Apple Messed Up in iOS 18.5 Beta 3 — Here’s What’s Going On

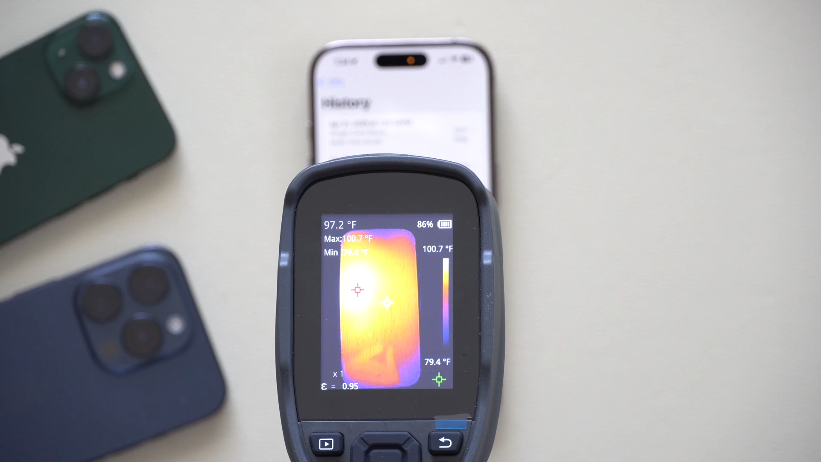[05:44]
On screen: spot 97.2°F, max 100.7°F, scale top 100.7°F, scale bottom 79.4°F
Which is quite hot. And now it's cooling off of course because we are done with the Geekbench. But uh let me see.